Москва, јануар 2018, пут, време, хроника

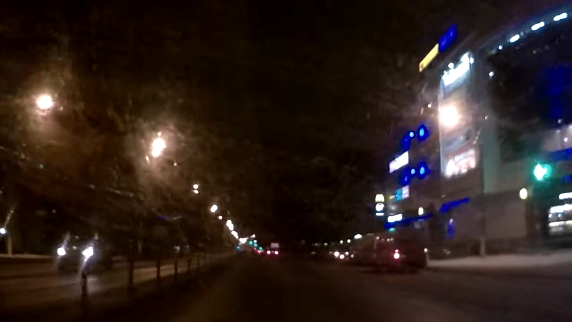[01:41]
Там два колеса. Ну, а что, два люка, что ли? Не, ну, две ямы, но... А, нет, не траншея. Ха-ха-ха.